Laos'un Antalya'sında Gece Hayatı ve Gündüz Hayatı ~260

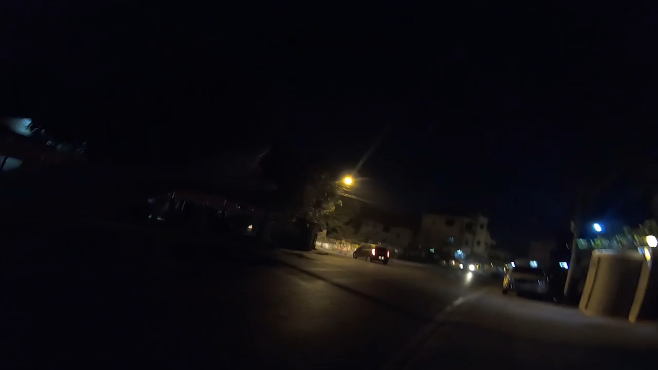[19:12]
Sokak lambası yeni gördüm ilk defa. Şu çalışmış şurada da var. Vienti'nin böyle bir yer yani anlayacağınız.